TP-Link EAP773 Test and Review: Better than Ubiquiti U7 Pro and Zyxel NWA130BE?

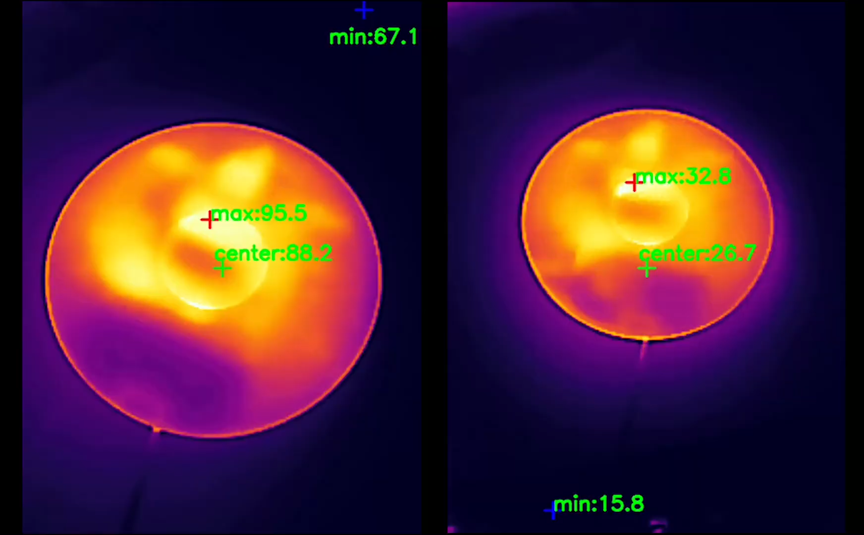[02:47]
The thermal camera that I used here shows that it worked fairly well and the case does not overheat.
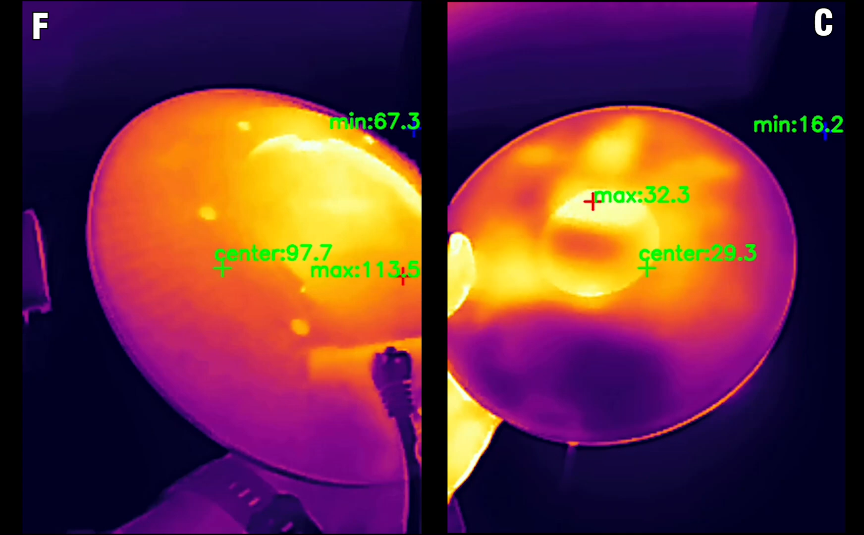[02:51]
So despite being smaller and more compact, there is no need for a fan to keep things under control.